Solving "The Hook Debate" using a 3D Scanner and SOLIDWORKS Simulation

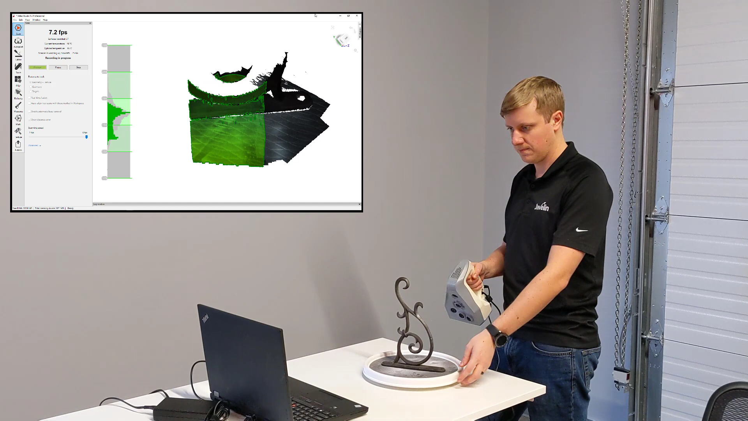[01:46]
After completing multiple scans and fusing the results together, we are left with a mesh that can be exported in many different file formats.